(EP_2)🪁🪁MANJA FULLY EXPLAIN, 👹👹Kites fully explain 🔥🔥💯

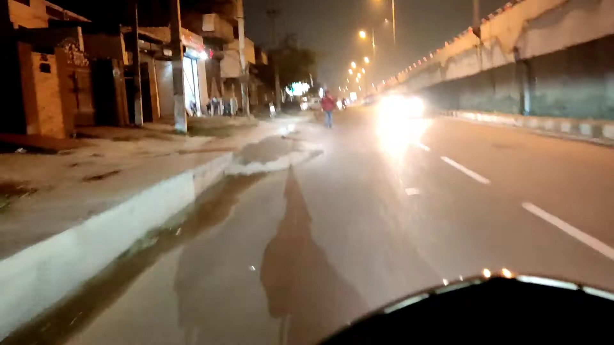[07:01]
ਵੀ ਆਈ ਪੀ ਮਹੱਲਾ ਤੇ ਗੱਡੀ ਚ ਘੈਂਟ ਸੀ ਯਾਰ ਬੰਦੇ ਜਿਹੜੇ ਬੈਠੇ ਸੀ ਉਹ ਫੁੱਤੂ ਸੀ ਪੈਂਚਰ ਆਖਦੇ ਕਿਵੇਂ ਸਾਲੇ ਦੇ ਮੁੱਕਾ ਤਾਂ ਨਾ ਹੋਵੇ ਆ ਗਿਆ ਆਪਣਾ ਮਹੱਲਾ ਆ ਦੇਖੋ ਅਸੀਂ ਇੱਥੇ ਟੈਲਾਂ ਲਵਾ ਰਹੇ ਹਾਂ ਟੈਲਾਂ